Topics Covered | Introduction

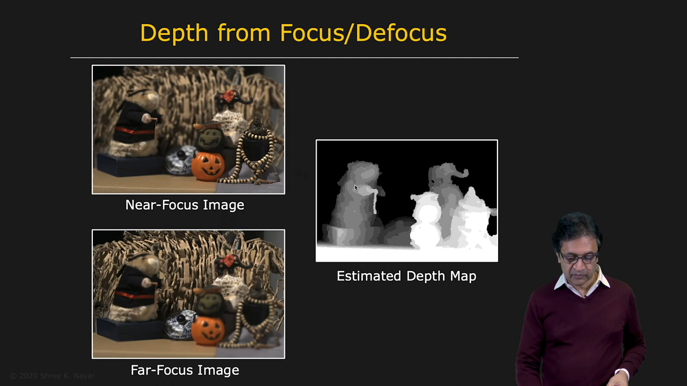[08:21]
So here you see a near-focused image and a far-focused image. And from these two images, we are able to compute this detailed depth map, distance map, where the closer the point is, the brighter it is. And then we're going to talk about active illumination.
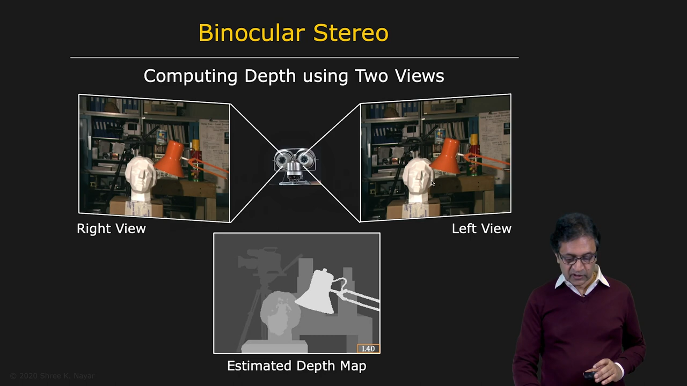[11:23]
Here you see your binocular stereo system with two cameras. There's a right view here and a left view. And from just these two views, we can compute this depth map shown here, where the brighter the point is, the closer it is to the camera. Now thus far, we have assumed that the scene is essentially static, not moving.
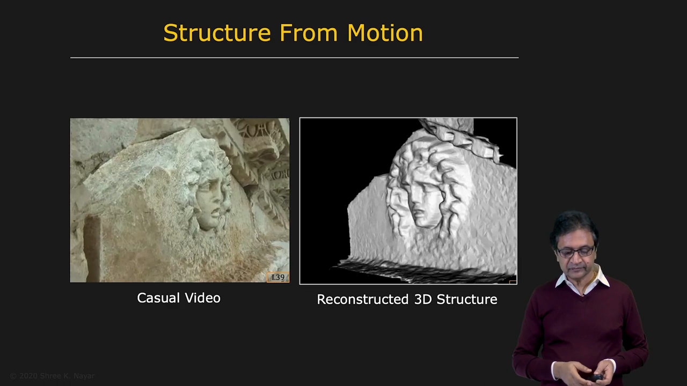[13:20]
This problem is called structure from motion, and we'll develop algorithms for structure from motion. Now, with that, we'll conclude 3D reconstruction and move on to the problem of perception.